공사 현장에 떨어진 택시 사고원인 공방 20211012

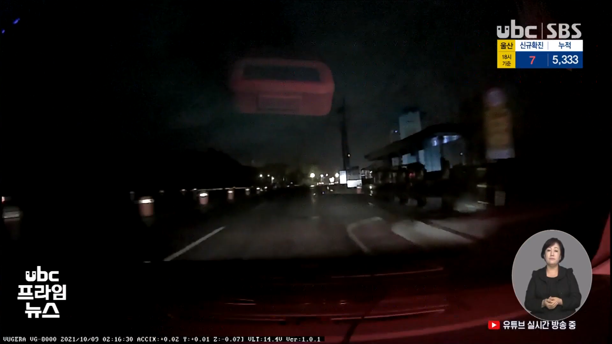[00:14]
깜깜한 새벽, 울산과 경주 경계 지역의 왕복 4차선 도로. 쿵소리와 함께 좌우로 흔들리던 차가 비스듬히 넘어집니다.